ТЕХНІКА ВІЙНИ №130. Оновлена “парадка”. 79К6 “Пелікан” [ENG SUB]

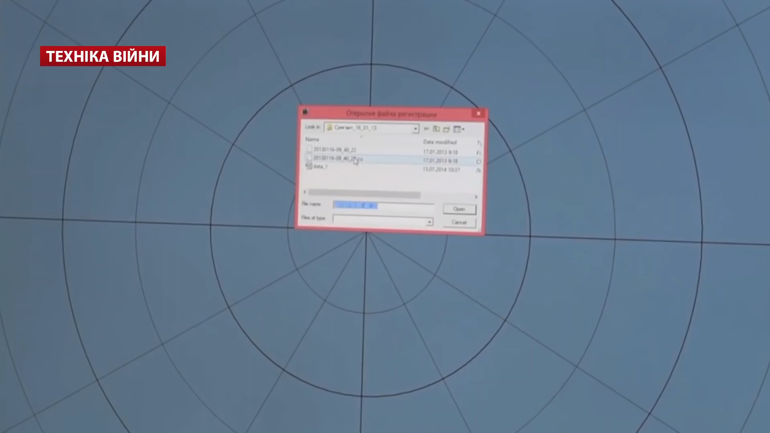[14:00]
Унікальність станції в її програмному забезпеченні.
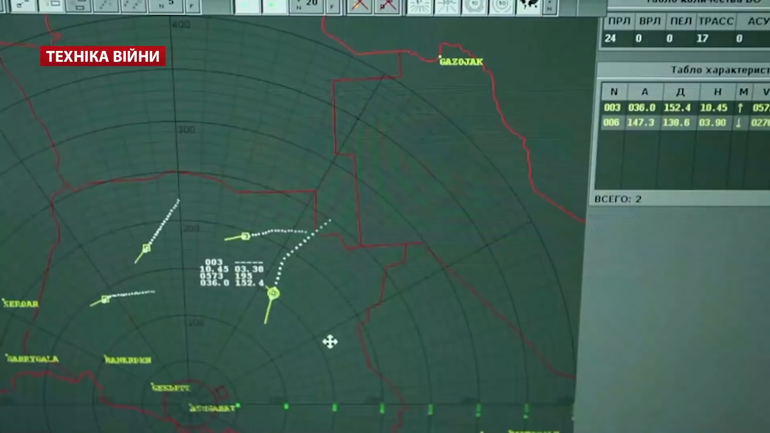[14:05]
Система самодіагностики повідомляє операторам про можливу поломку обладнання і відразу інформує, як замінити пошкоджений елемент.